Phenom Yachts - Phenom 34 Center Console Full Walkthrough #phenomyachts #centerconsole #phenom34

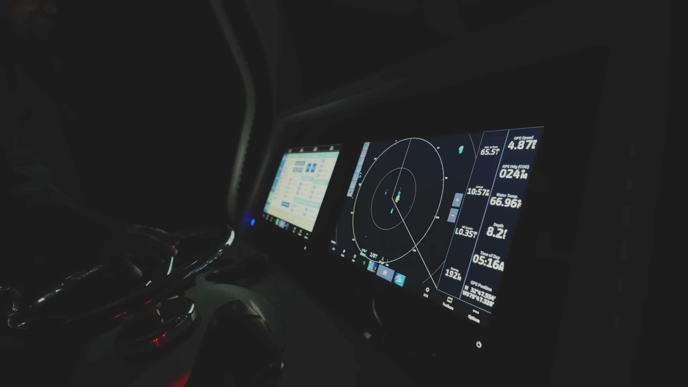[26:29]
an integrated Garmin Phantom 124 radar that puts out 120 watts of power and has a built-in motion scope for tracking targets.